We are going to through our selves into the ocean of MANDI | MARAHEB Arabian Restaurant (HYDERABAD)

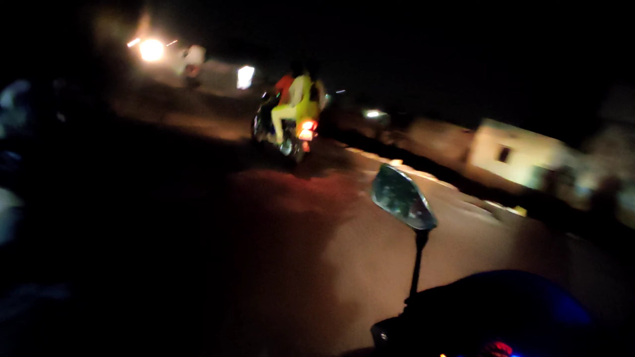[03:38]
आज ब्लू है पानी, आज ब्लू पानी नहीं है, बाइक पानी ब्लू है। जो कि आगे देख, अगर कहीं पे खोगे दूर पे है, दूर से ही देख के पता चल जाएगा, हाँ यही वो चुतिया है जिसके साथ हम लोग आए थे।
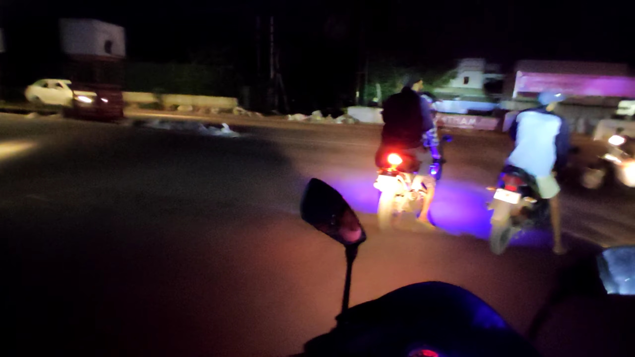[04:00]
मुझे Are you closer to heaven?
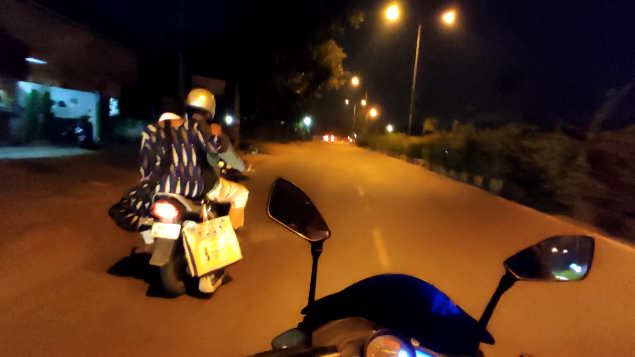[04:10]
Do you think I'll be let in? Tell me, are you closer to heaven? Cause I need.
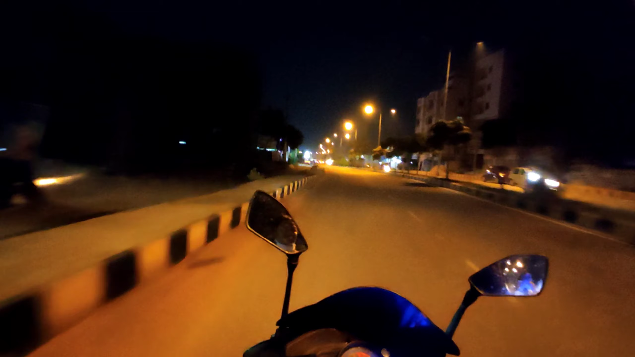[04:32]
माँ कसम, इधर के स्ट्रीट लाइट्स का मैं फैन हो गया, बहुत अच्छा लग रहा है। अभी लग रहा है हैदराबाद में हूँ साला, नहीं तो हम जिस कोने में रहते हैं। ये हैदराबाद मतलब ये एलबी नगर वाला रास्ता है।
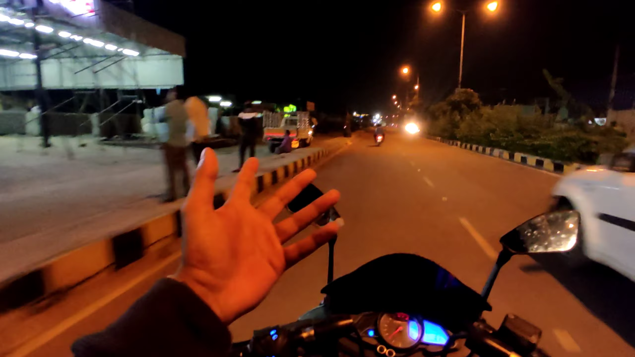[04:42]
From chasing a dream that no one said I could have.
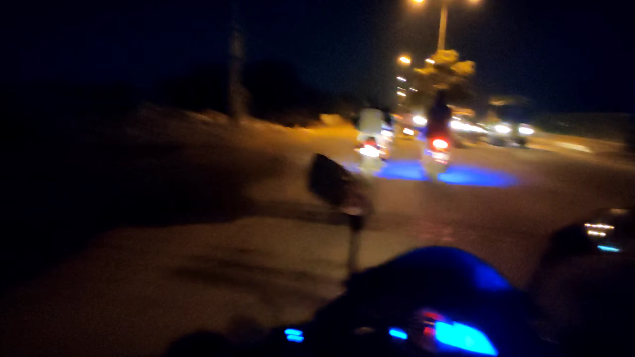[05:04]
तरफ है रोड, ऊपर है स्ट्रीट लाइट जो कि येलो येलो वाला है, मस्त लग रहा है, मस्त। अभी सिर्फ बता ही सकता हूँ, आप लोग ऐसे सुन के ही इंजॉय कीजिए। अभी मे भी हाँ लेफ्ट लेना है, अपन को लेफ्ट लेना है ले।